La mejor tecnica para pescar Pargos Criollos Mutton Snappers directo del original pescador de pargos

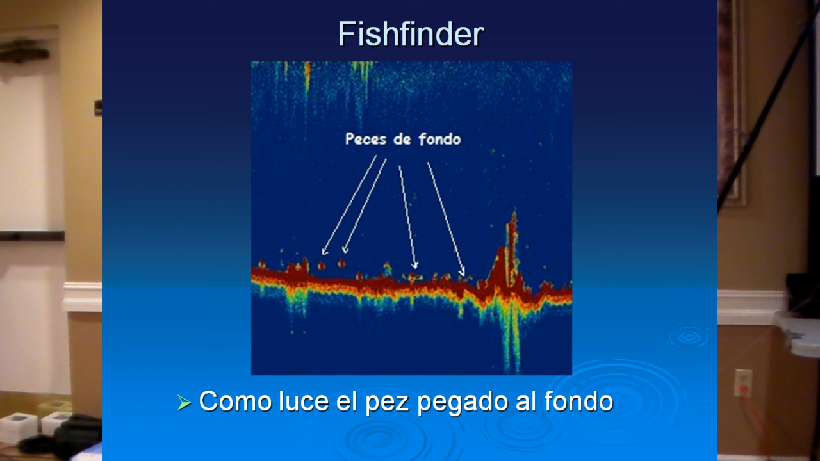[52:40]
Como esto aquí Si yo veo esto Vaya Me voy por loco Yo digo Va a la abajo Esto Es lo que estoy buscando Pegado al fondo Mire el fondo Ese rojo Estoy viendo aquí Estos son pescadores Todas estas cositas Aquí Y eso es lo que estoy buscando Para decir Parco Cherna Parco Cherna Es ahí Eso es Parco Cherna Ok Estamos pescando